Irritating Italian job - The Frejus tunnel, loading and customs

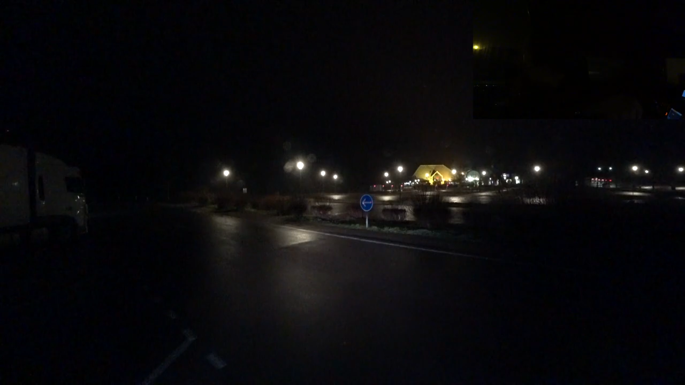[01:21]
And off we go. There's not many people left. The guy to the left of me is gone.
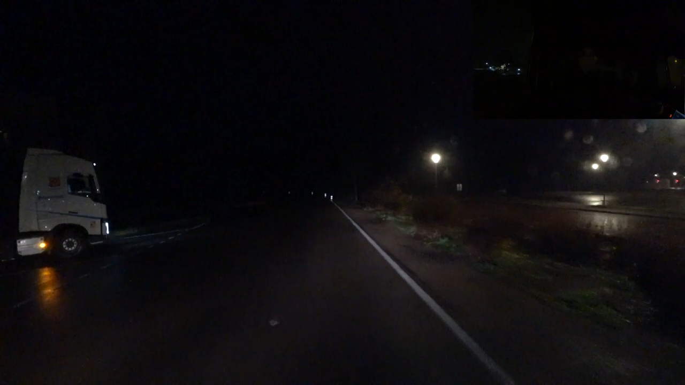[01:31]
Someone else go this morning. I didn't hear anyone leave at 10 o'clock. So there's no sadists among us, anyway.
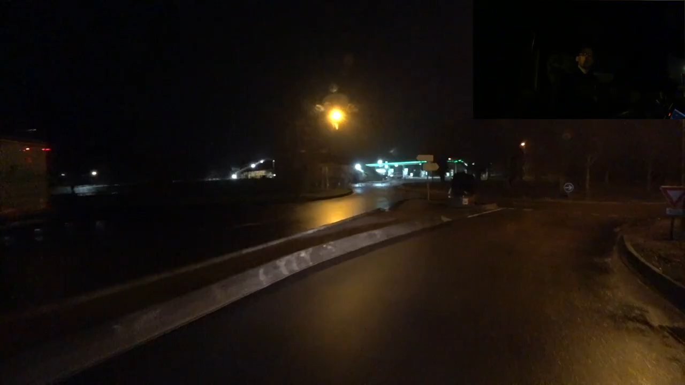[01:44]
Back under the bridge and then turn left.
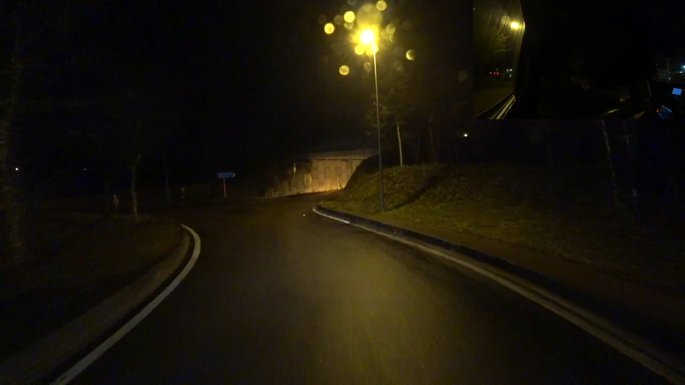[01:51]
So that's where we came from. No entrance, so if the other side was full, we wouldn't have got back in there. A5. Away we go.
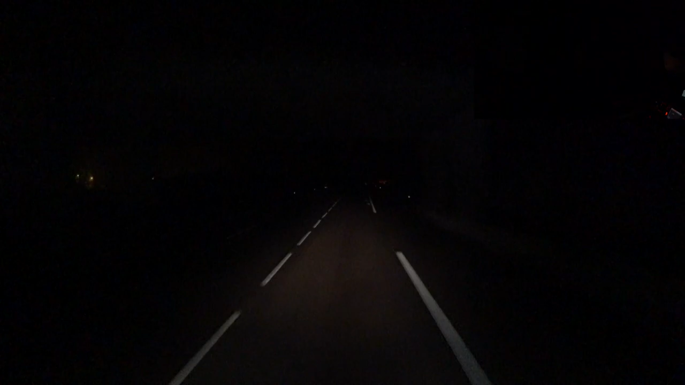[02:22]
This is our junction. Same as last time, through the toll booth. Straight over at the roundabout. Did you really spend your weekend off there? Well, wouldn't have been my first choice.
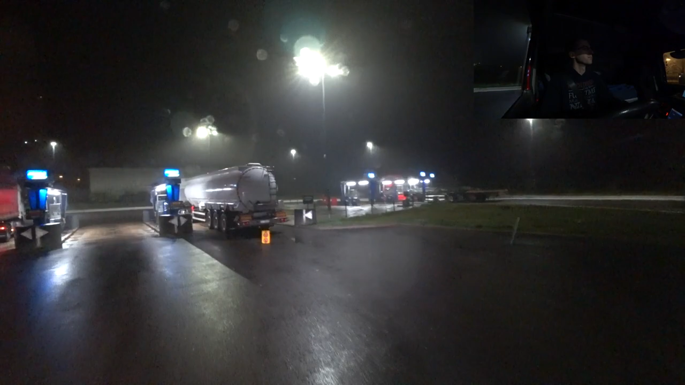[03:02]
Luckily the pumps on the right are free, which is the one I wanted.
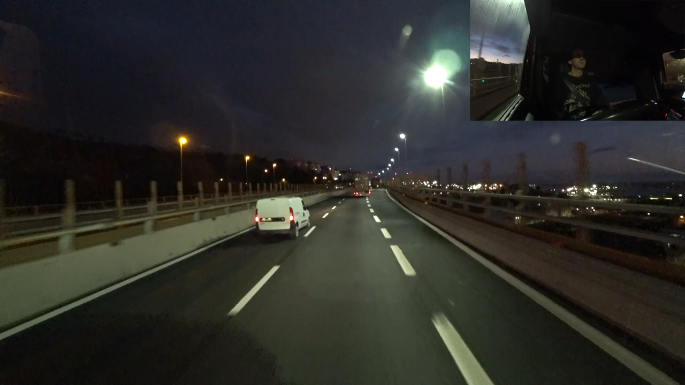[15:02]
far from the bridge. But anything over 12 tons has got a speed of 60 kilometers an hour, which is really eating into my time.
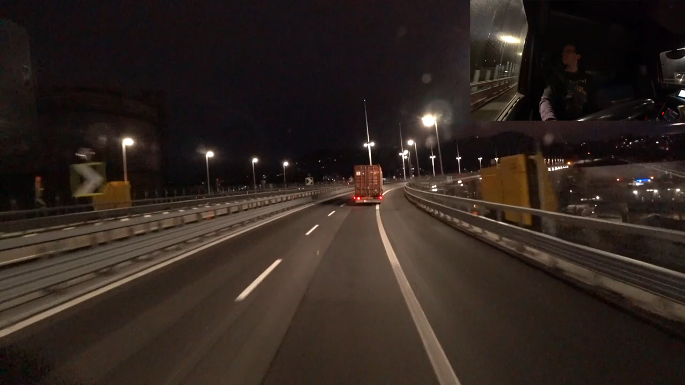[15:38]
This is it. Quite nice. Oh no, traffic. Shame about the traffic. I think that's ruined me. 480 miles.
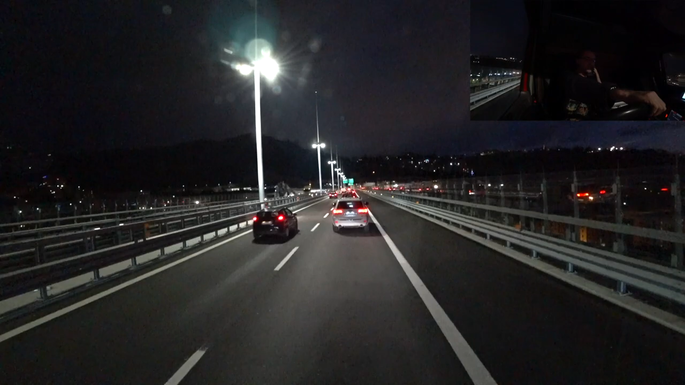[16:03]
Unless it just gets up to full speed pretty quickly, I'm gonna have to stop at the very next services, and there's no way it's more than 20 miles away. One thing I don't know is whether this bridge was built in the place of the old one, or if it was like shifted to one side.
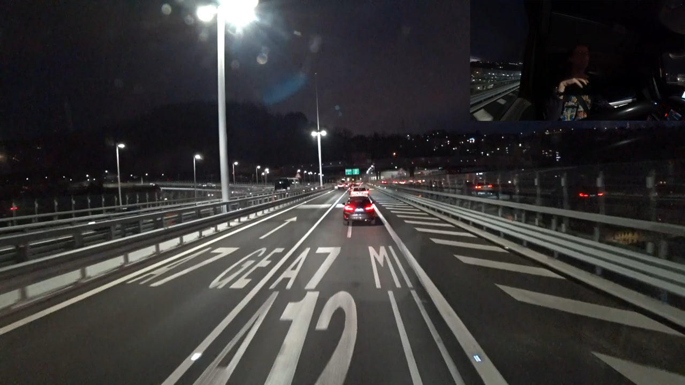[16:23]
But it looks a lot better than the old one. The old one was really ropey looking and a poor design. There's a quick bit of it. Oh, very nice.
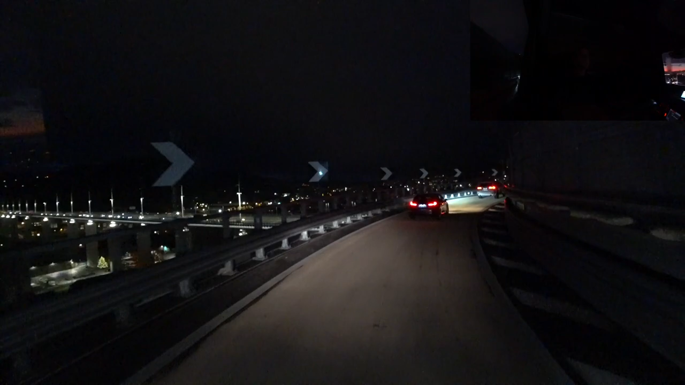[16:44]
Lots of bridge piers instead of just two. Cable stay design of just four cables, so there's zero redundancy if anything goes wrong. Two kilometers to the services.
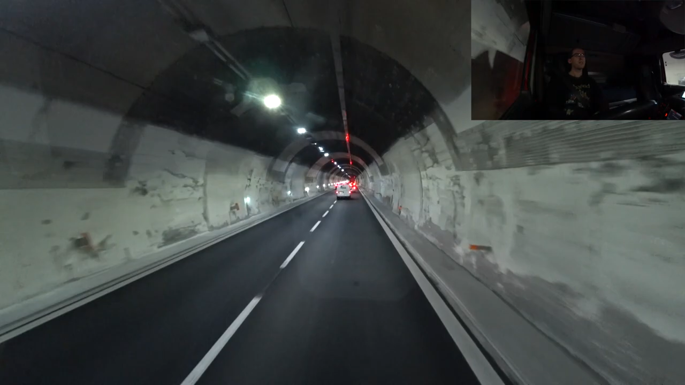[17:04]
More traffic and speed limits. 490 miles. Not gonna make it. Ruined at the last possible minute.
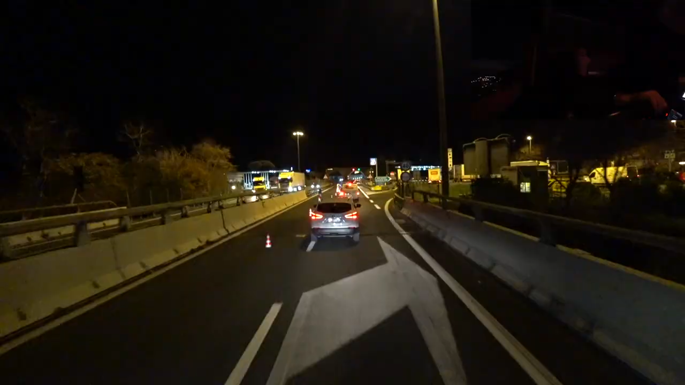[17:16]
It's not looking good. Trucks to the left, trucks to the right.
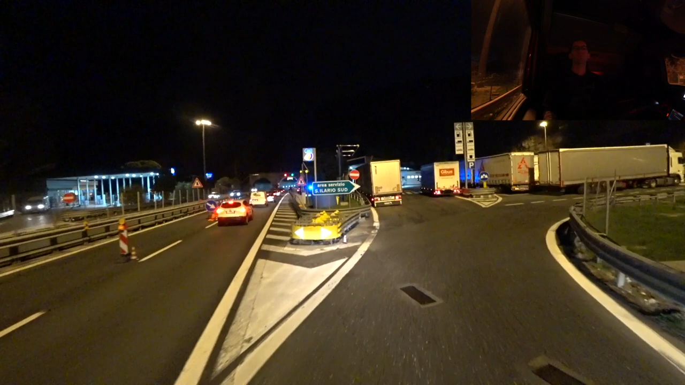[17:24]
Might have to stick it in the car park.
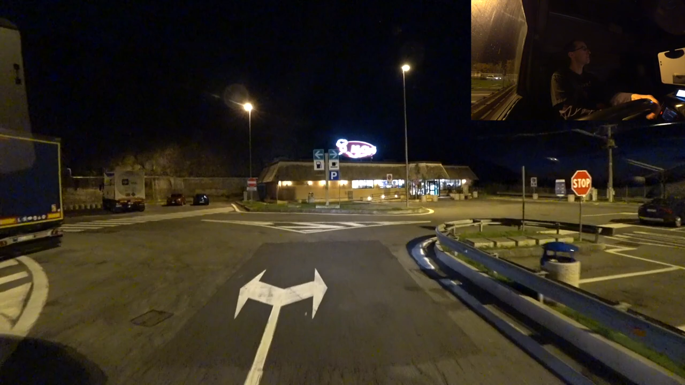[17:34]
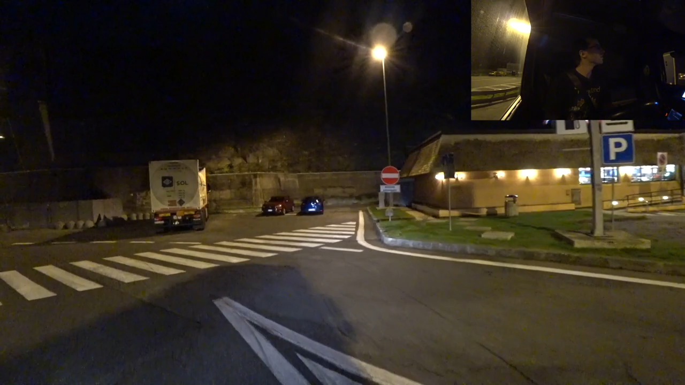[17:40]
Or be cheeky and put it along here.
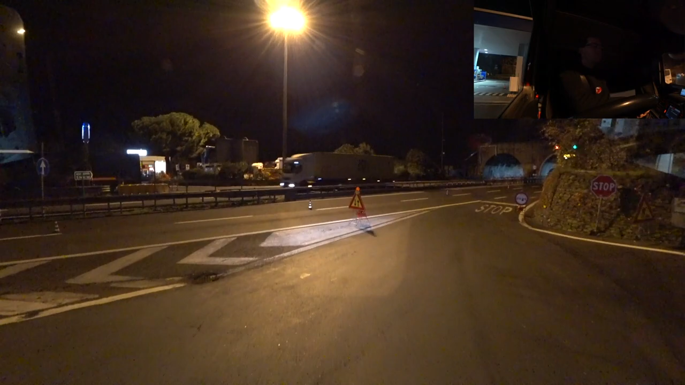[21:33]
And look at this, the Italians don't understand the concept of a slip road at all. Yeah, I don't think the camera can see it, but it's starting to get light in front of us. And the silhouette of the mountains looks really cool. Pretty good down the coast now.
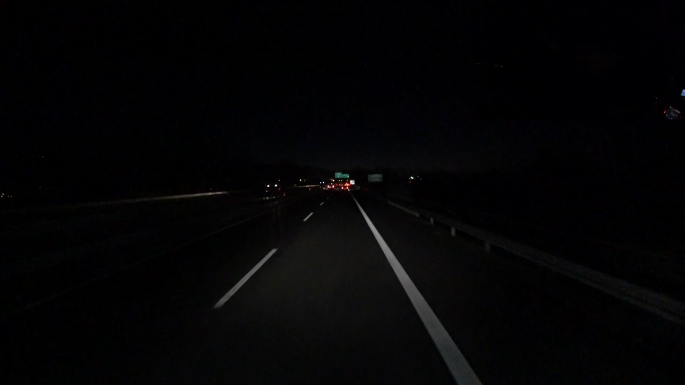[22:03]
Not too far from my turning. A11 towards. It should be signposted Florence at this point. Here we go. Firenze. A11. Cool. Yeah, hopefully the camera can see that.
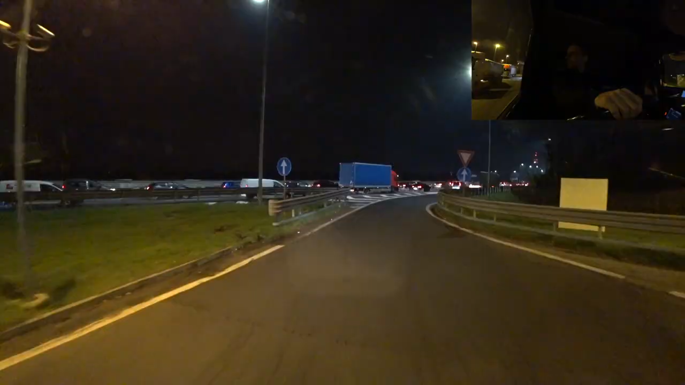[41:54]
No spots there, okay. Right, I'll give this services a try. It says next one's 25 km's. I've got 28 minutes. So if I get in here, cool. If not, it's looking like it's going to be one of them little lay-bys. It's probably going to be a lay-by, okay.